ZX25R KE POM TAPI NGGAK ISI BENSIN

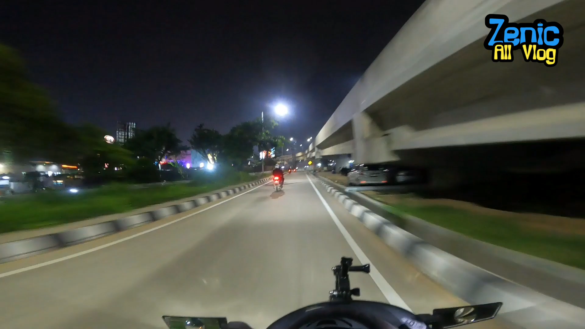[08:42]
Guys, akhirnya kita sampai nih di lokasi, tinggal belok kiri aja. Di depan udah sampai pom bensin Shell, kita ambil kiri. Anak-anak kayaknya udah pada nunggu di dalam nih.